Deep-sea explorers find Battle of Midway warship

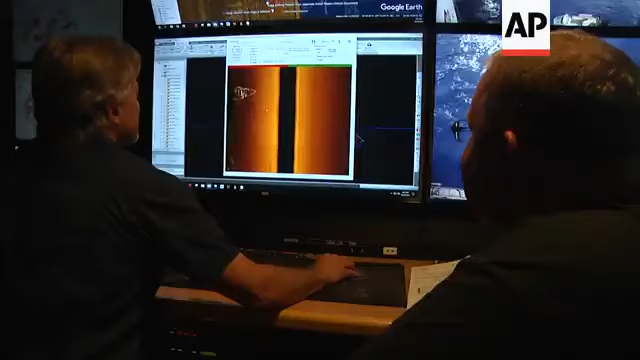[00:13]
Yeah, it's something, it's really strange looking. I don't know what is going on with that.
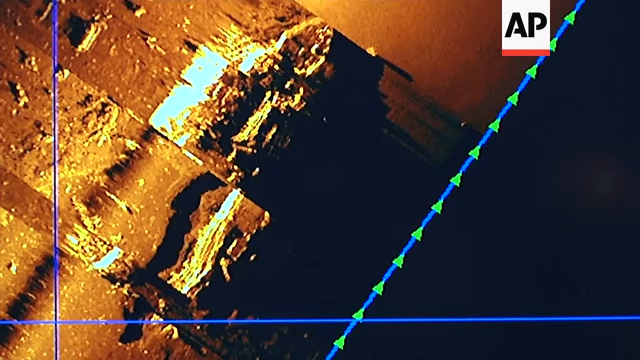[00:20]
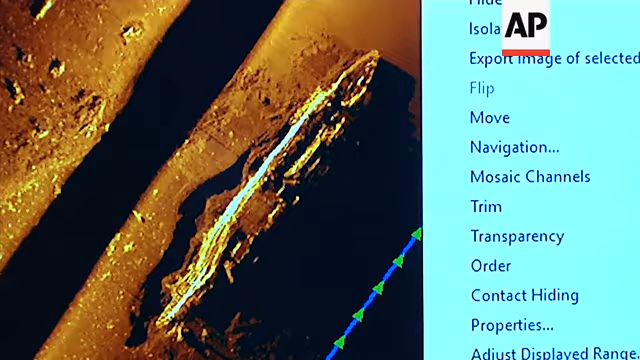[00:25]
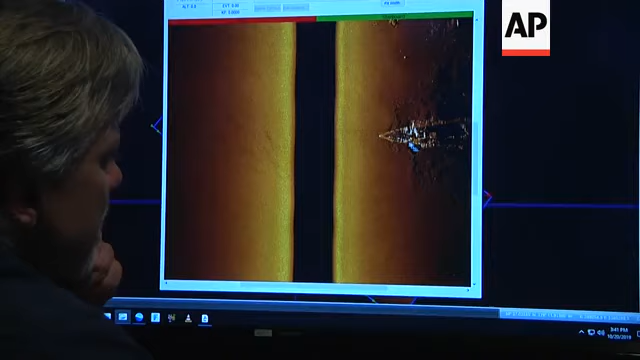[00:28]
That's what it looks like, but can you pull up the other end?
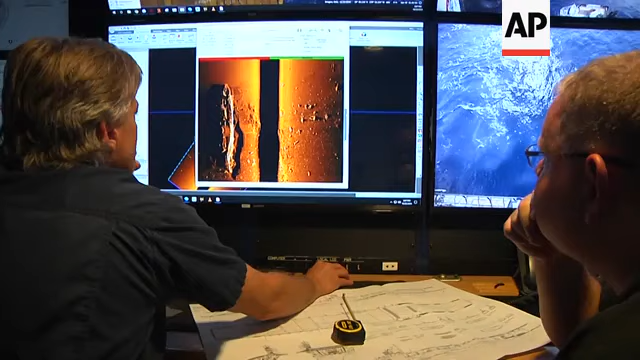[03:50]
The island was on port side. Port side.
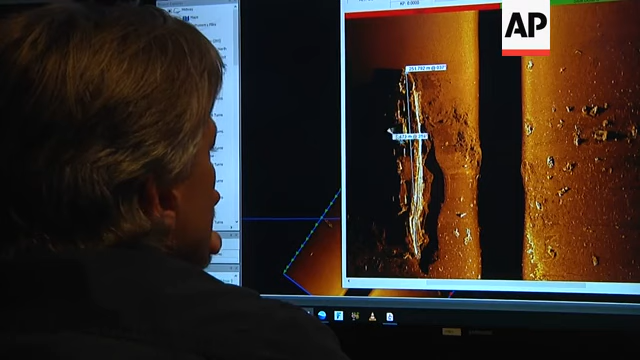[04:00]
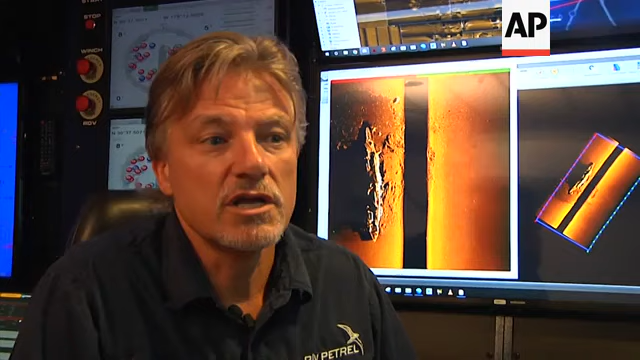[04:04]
She's sitting upright on her keel. We can see the bow. We can see the stern clearly. You can see some of the gun emplacements on there. You can see some of the flight deck is also torn up and missing, so you can actually look right into where the flight deck would be. Get a little bit closer.
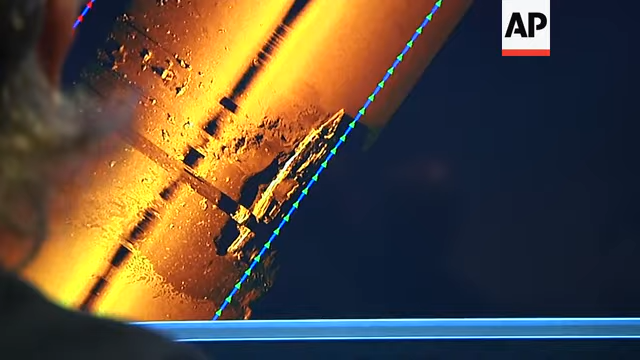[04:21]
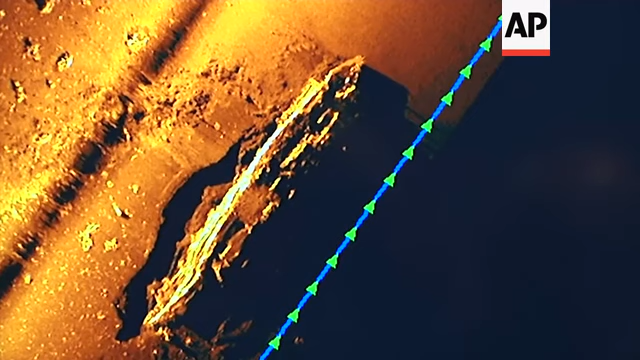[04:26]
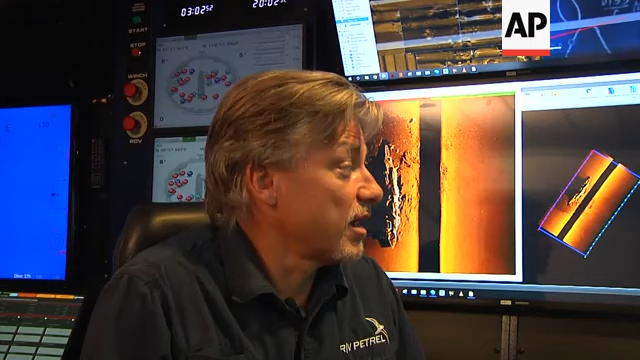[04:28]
I'm sure of what we're seeing here. The dimensions that we're able to derive from this image is conclusive. The length on this ship is about 258 to 259 meters as we can measure it in length, and the width is about 32 meters. So it can be none other than a coggy.